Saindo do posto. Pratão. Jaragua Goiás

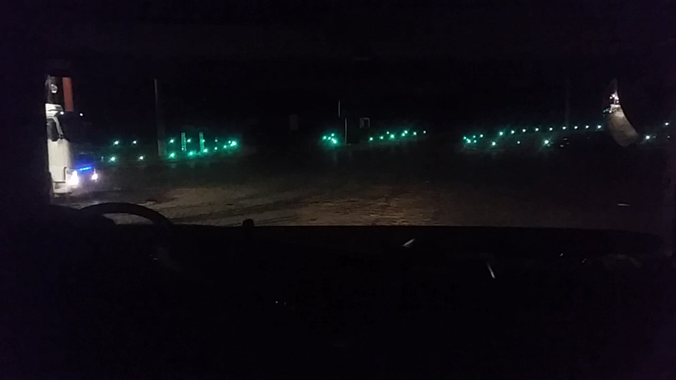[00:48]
Está um posto Dos mais fortes que tem por aqui